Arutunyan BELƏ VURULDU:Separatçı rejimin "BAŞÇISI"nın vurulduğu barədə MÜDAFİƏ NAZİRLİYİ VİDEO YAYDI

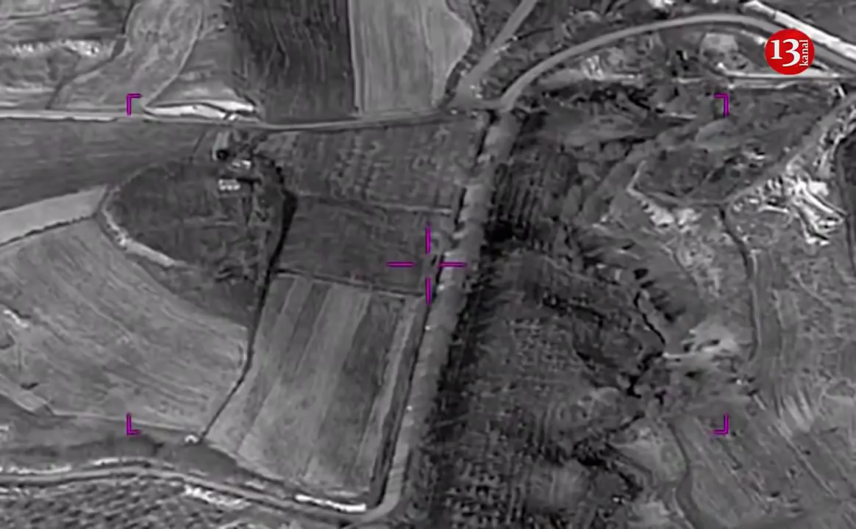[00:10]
Xocəvənd istiqamətində hərbi avtomobil kartecinin hərəkəti qeydə alınıb.
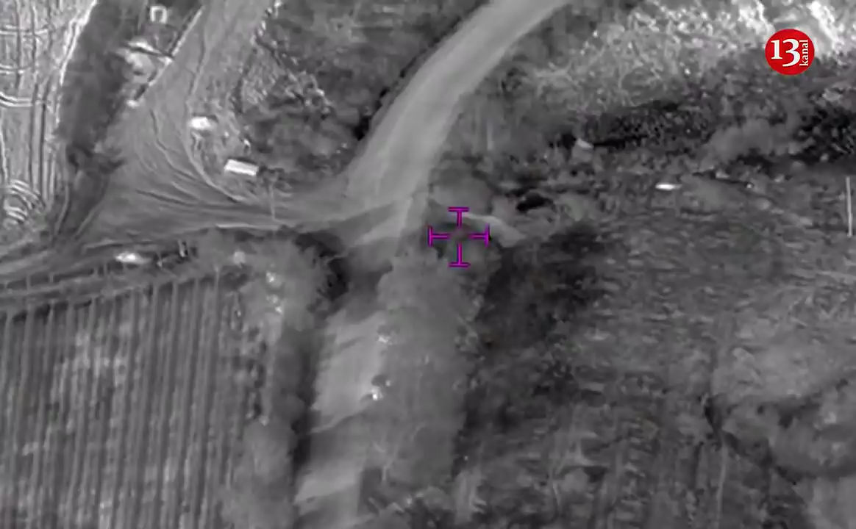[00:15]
İstiqamətlənmiş və kombinə edilmiş havadan və artilleriyanın dəyiq atəş sərbələri ilə kartecin
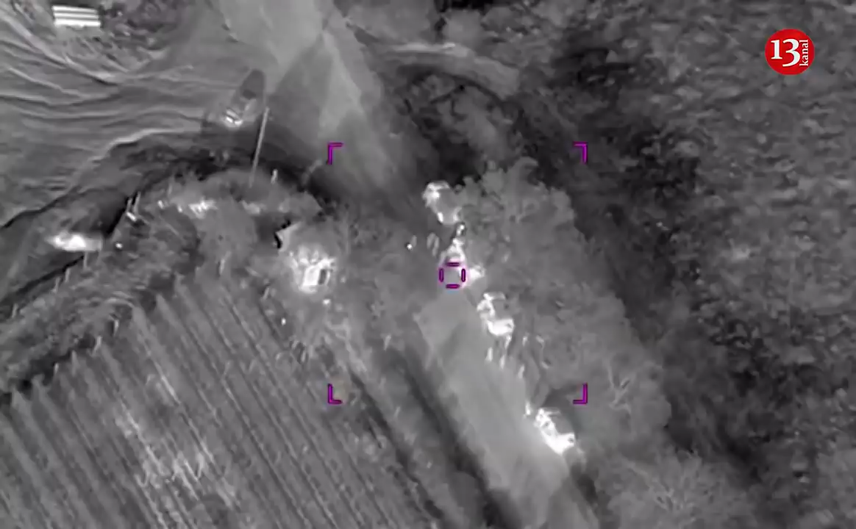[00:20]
tərkibində olan bir neçə avtomobil və şəxsi heyət məhv edilib.